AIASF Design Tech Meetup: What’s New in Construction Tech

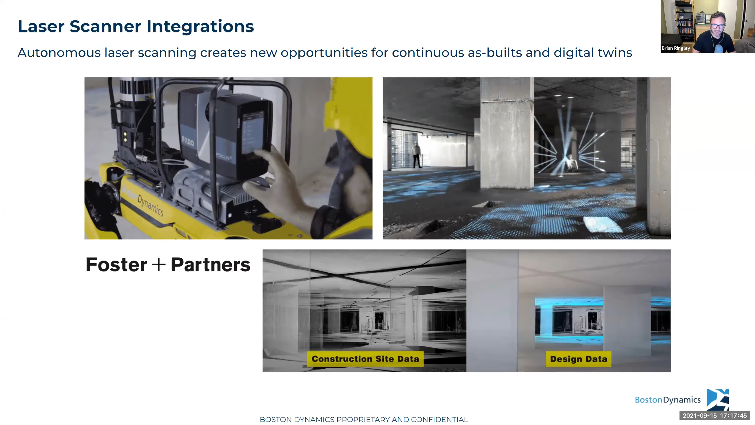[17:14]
And I think right before the pandemic, uh, with foster and partners, I think in like February, 2020, where they were using it on a job site. And it was just the notion of, we need to maintain design intent.
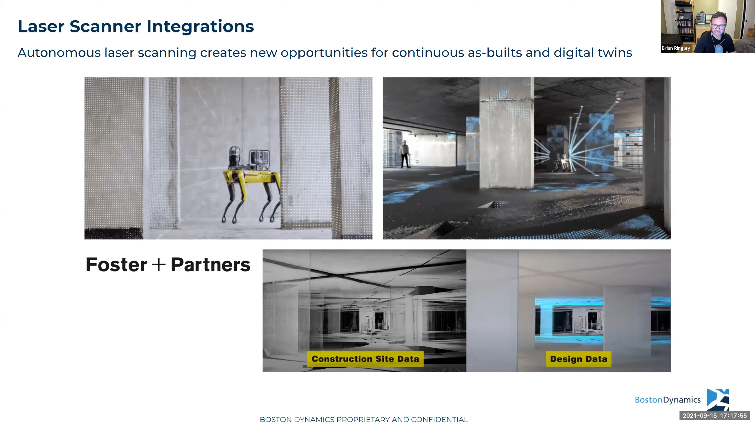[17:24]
Therefore we need to be able to track this stuff and scan day after day after day and compare that to the design data, which is a, you know, fairly simple concept. And then it was around the same time working with Swinerton, a general contractor out of the Bay area that we started to understand the use of the veer, which is to say, yes, it's important to get the scans and compare them to the model. But the, the art of comparing them to the model is highly manual. So don't just think about the capture, think about how the data gets to the platform and how you compare that to the model.
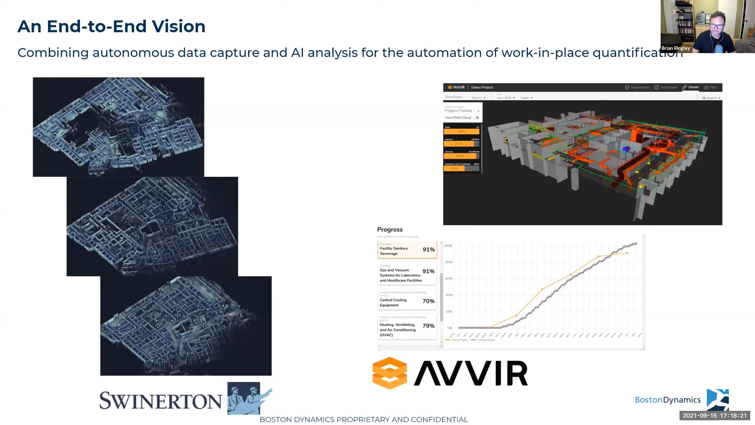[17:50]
And that's where a veer comes in for the kind of process automation of the comparison between point cloud features and model elements. So I typically break the entire end to end solution down into five steps.
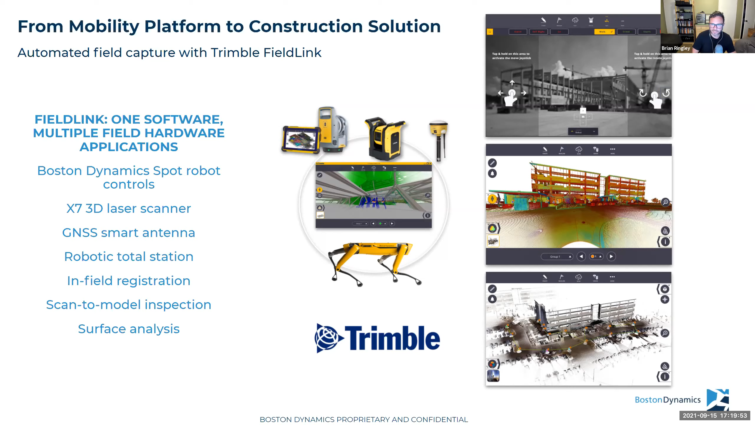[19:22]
Spot is completely controlled through the Trimble Fieldlink interface, which also controls field devices like the X7 total stations and GNSS receivers. And then it also handles the data to the cloud engine platform where it can run analysis.